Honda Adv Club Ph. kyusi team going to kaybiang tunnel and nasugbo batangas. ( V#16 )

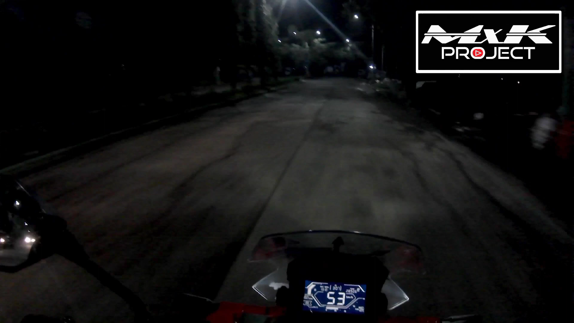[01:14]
Yun yung biyahe ng Honda ADB Club Philippines Quezon City chapter ngayong araw na to. Sana samahan niyo ako hanggang doon sa Batangas
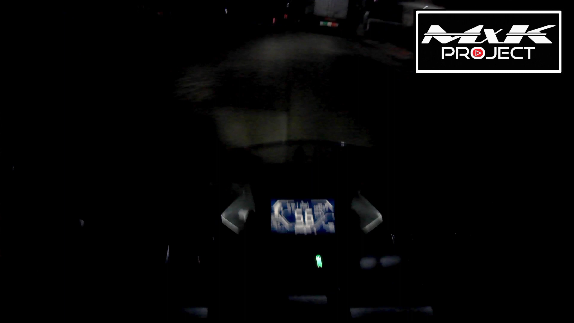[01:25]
at mag-enjoy kayo sa mga bagay-bagay na makikita niyo sa paligid habang pinapanood niyo to at sumasama kayo sa rides ko. Alright?
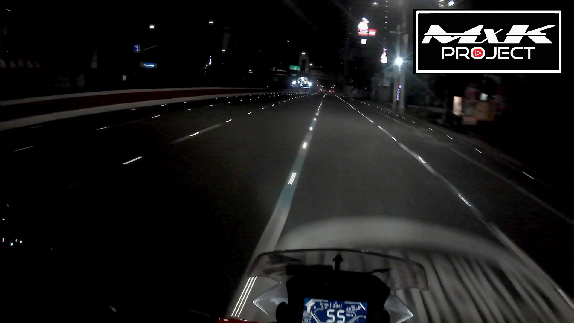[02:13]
3:45 AM na. So, approaching na ako sa Manila. At ito na, dadaanan na natin yung Welcome Rotonda. So, napakaganda ng panahon. Napakaganda ng daloy ng traffic dito ngayon. So, dahil lang aga pa. So, isang tips lang, pagka ganito kaganda, hindi mo naman kailangan sumingit ng sumingit at wala ka namang sisingitan para sa safety ng ibang rider at ibang driver.
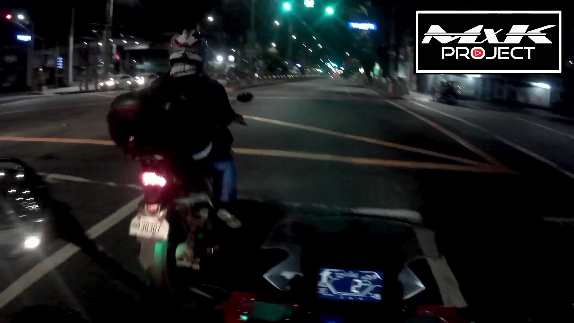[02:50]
So yun, malapit na tayo. Ito na, nasa Malate Street na tayo.